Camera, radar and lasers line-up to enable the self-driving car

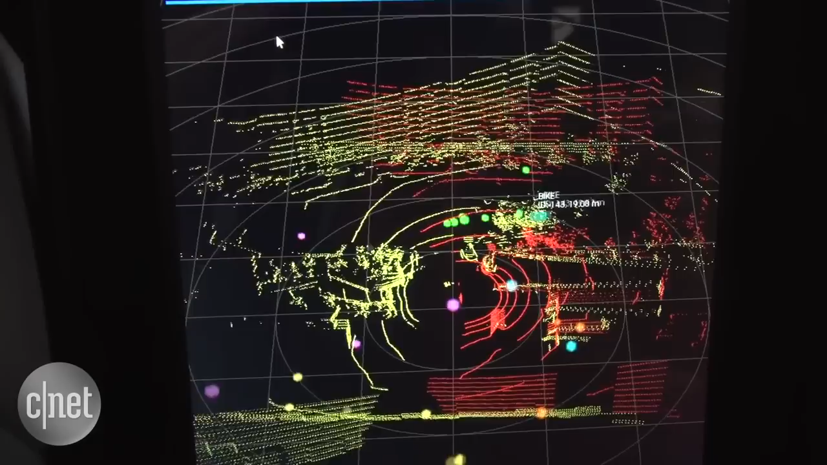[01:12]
This is sensor fusion that's taking all the input from those cameras and LiDAR sensors around the car, showing what's around.